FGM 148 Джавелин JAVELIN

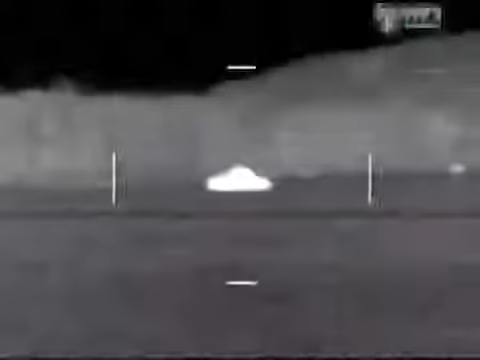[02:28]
Сейчас у меня широкий угол зрения. Нажмите на кнопочку еще раз и получите узкий угол зрения.
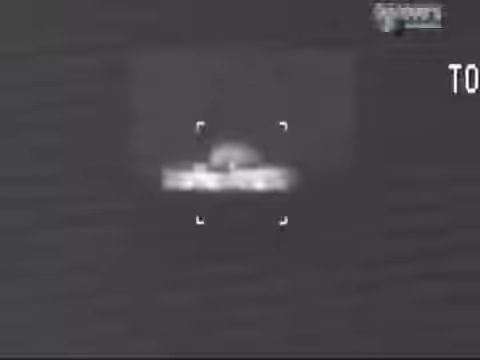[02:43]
По силуэту видно, что это танк. Да, появление перекрестия говорит мне, что ракета наведена, и я готов к выстрелу.
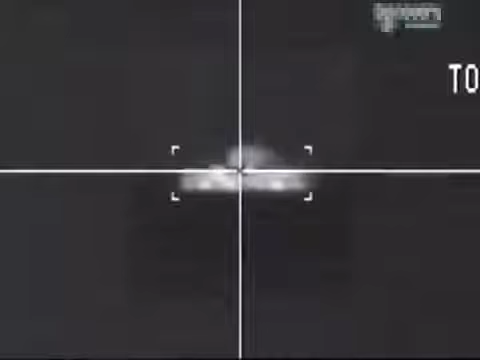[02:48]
Удивительно. Но это только начало знакомства. Чтобы узнать побольше, я встретился с конструктором и главным инженером проекта «Джавелин» Дэном Райсом.
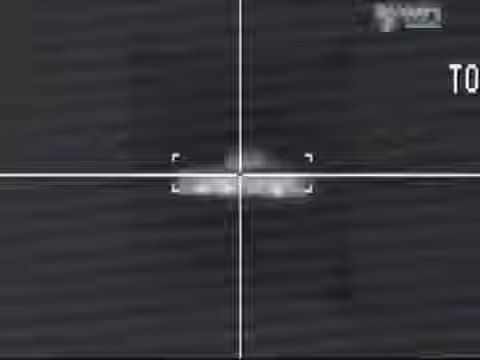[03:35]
Тепловой датчик впереди передает сигналы в систему слежения, которая затем управляет системой наведения ракеты, чтобы направить ее на цель.